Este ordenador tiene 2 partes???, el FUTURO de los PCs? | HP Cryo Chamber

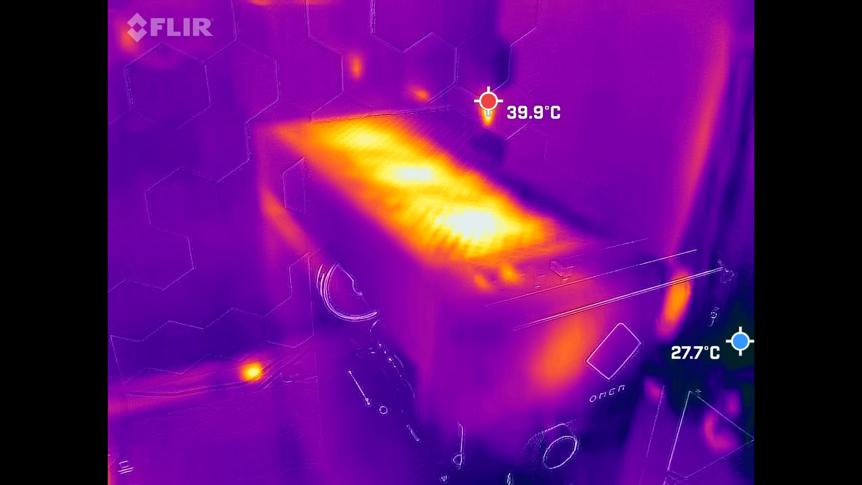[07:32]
Fíjate que no es lo más caliente De la habitación El controlador ese de los LED Se nota que los Nanoleaf Mira Son todas las marquitas Esas que hay por ahí Cada una es un LED Y es lo más caliente De la habitación
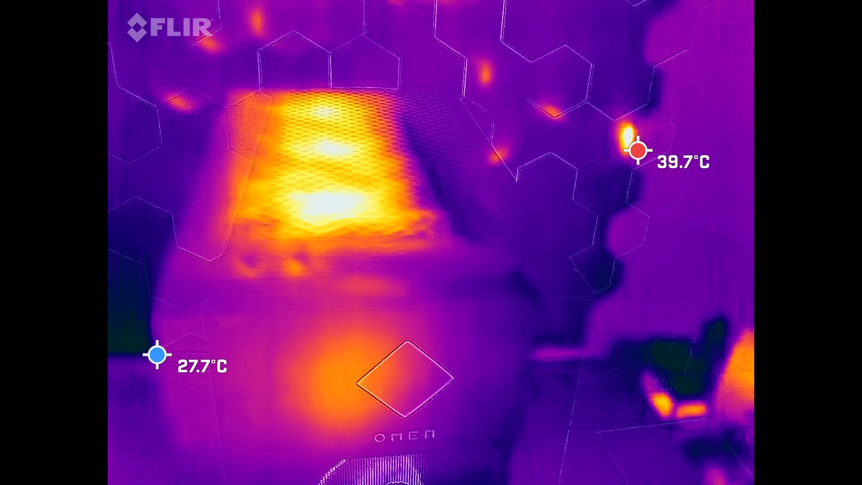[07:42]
ahora mismo No el reador Pero voy a quitar esto Ahí El reador
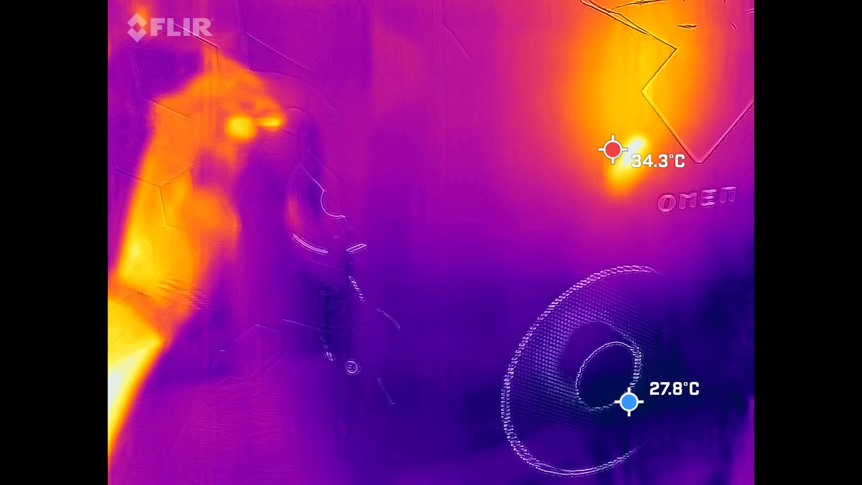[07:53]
On screen: min 27.8°C
Y si quitamos la tapa Pues fíjate
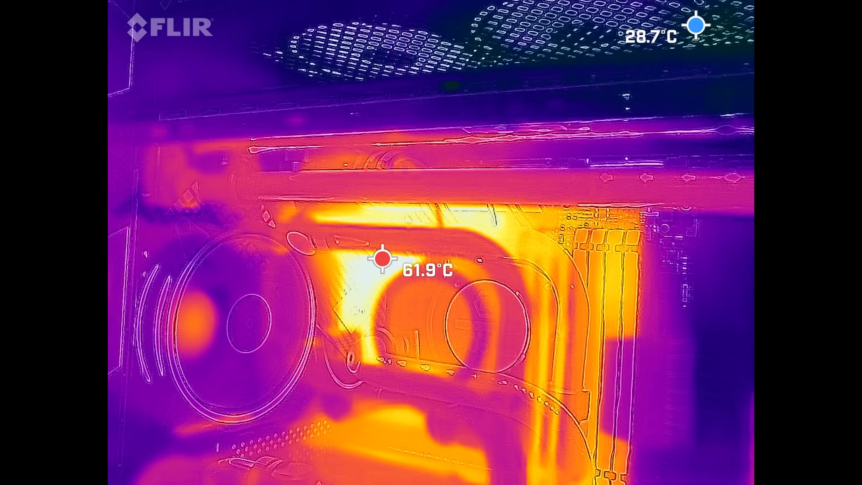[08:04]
vemos que están a 60 grados Que a ver Que es una temperatura preocupante Es un VRM Pero sí que convendría Un diseño
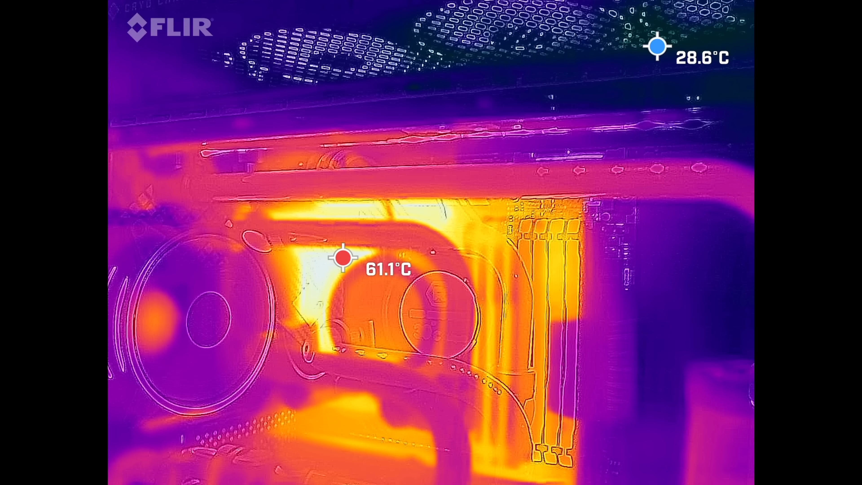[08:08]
On screen: min 28.6°C
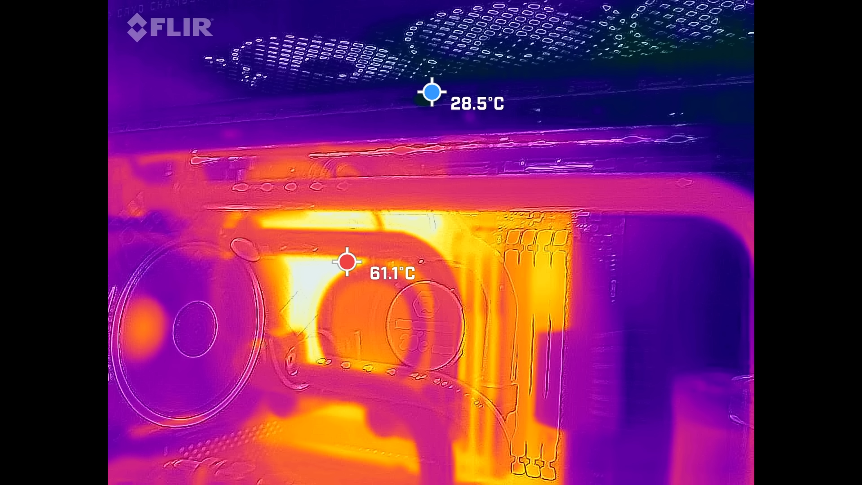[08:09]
Diferente Que moviera un poquito el aire Y reflejara un poquito Los VRM
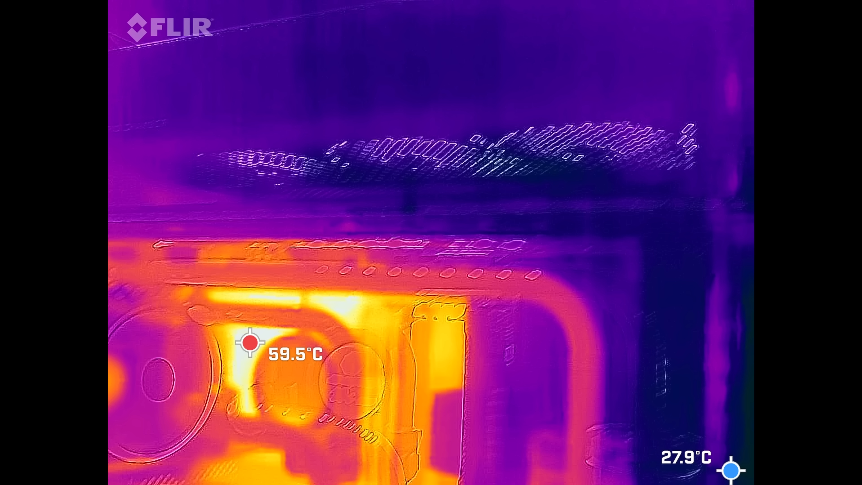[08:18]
Pero mira Desde aquí Desde este ángulo Se pilla La
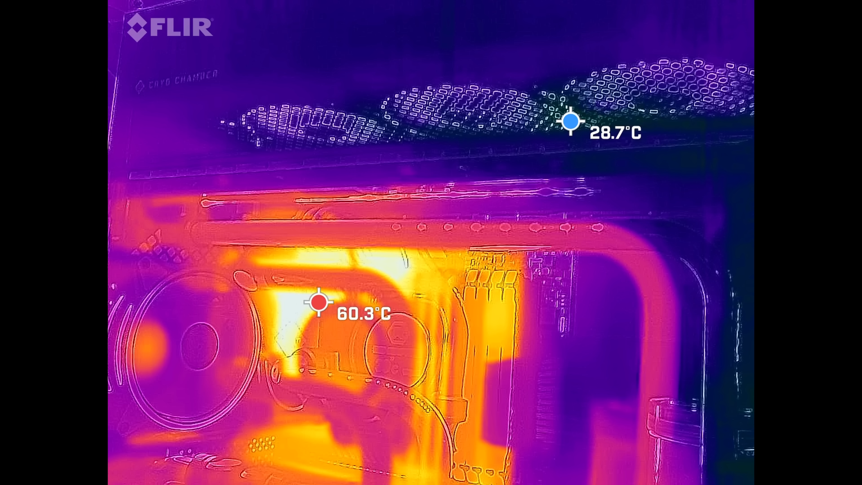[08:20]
parte de arriba Del reador Y fíjate que la parte de arriba 28 grados
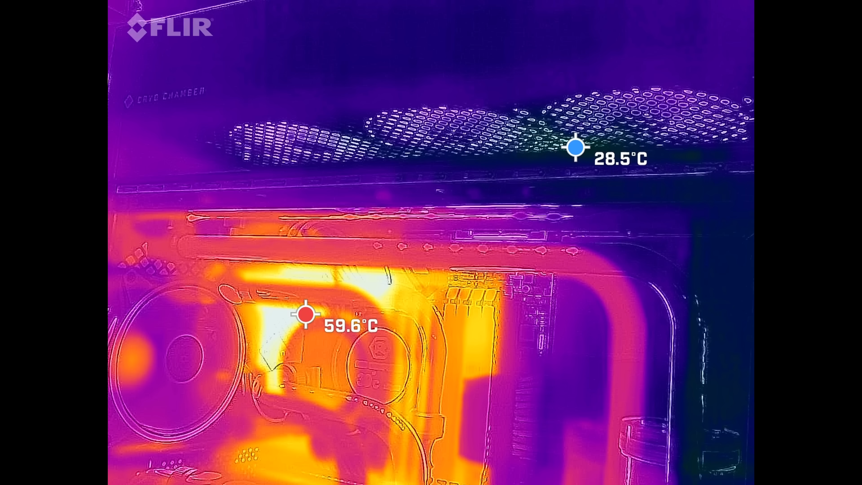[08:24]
Que a ver Que no es que esté congelado 28 grados Pero para
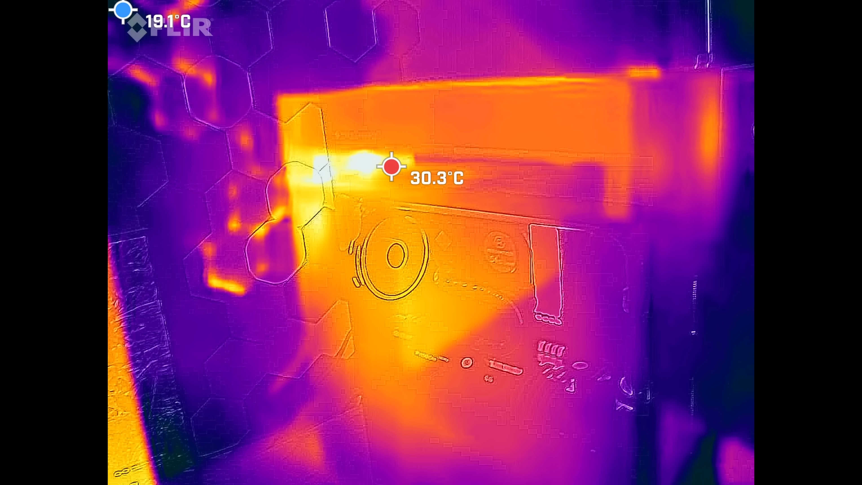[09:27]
Veis Que aquí Vale Ya se va
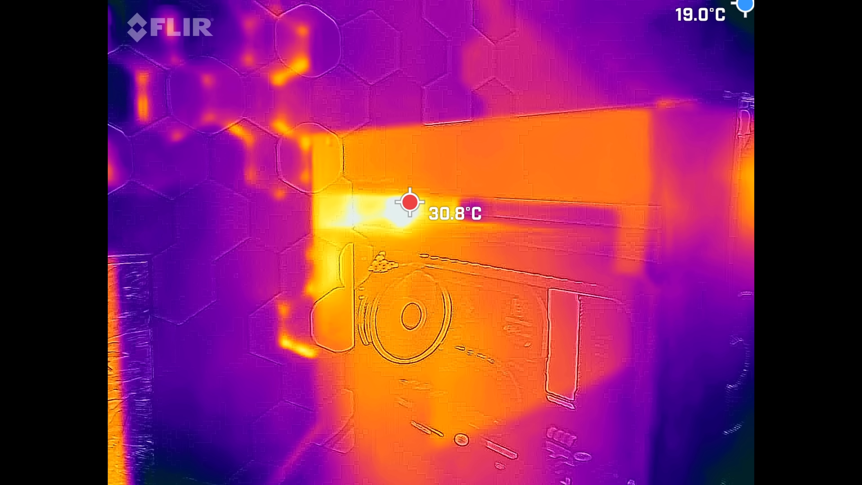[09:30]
calentando
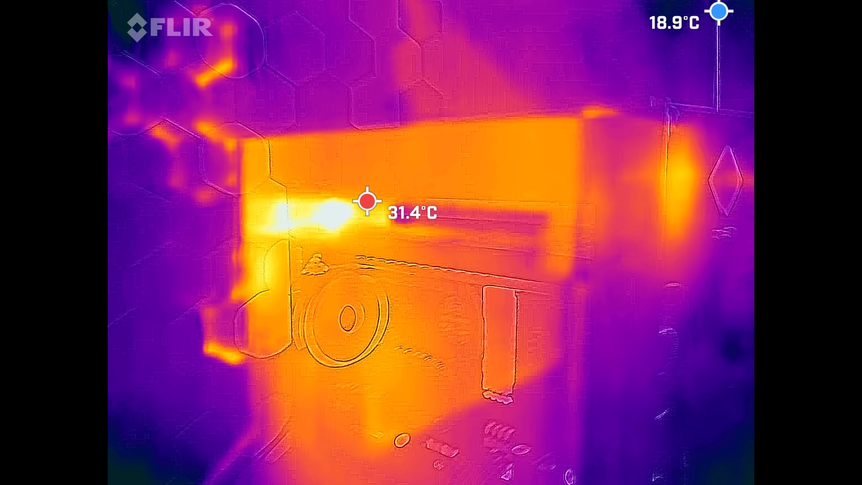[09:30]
On screen: spot 31.4°C
más
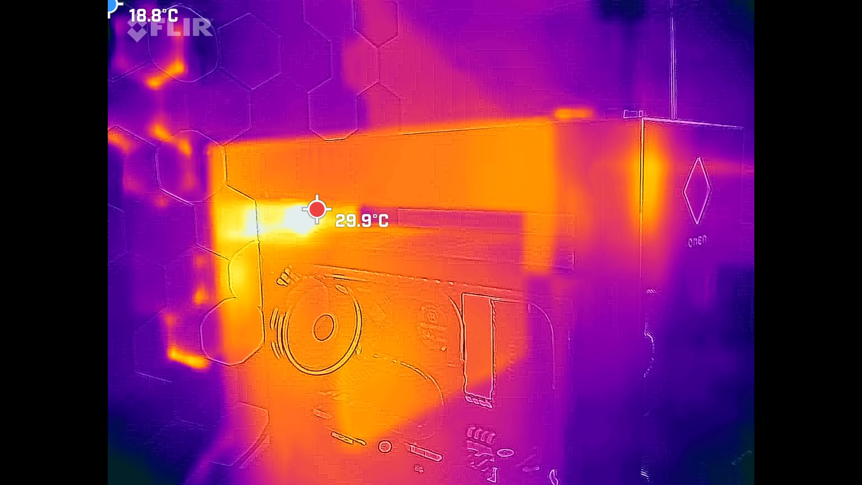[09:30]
On screen: spot 29.9°C
Vale Toda la parte De arriba Que básicamente Pues
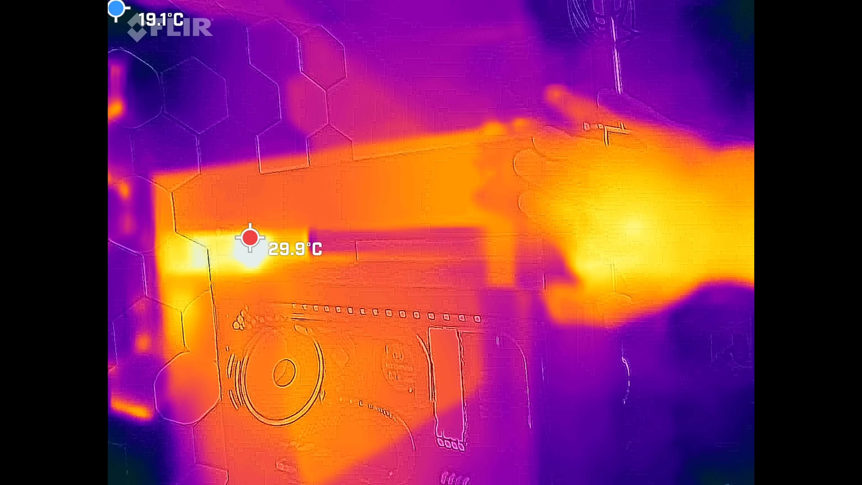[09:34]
Esto que hay aquí Bueno mi mano Bueno mi mano No está más caliente Ahí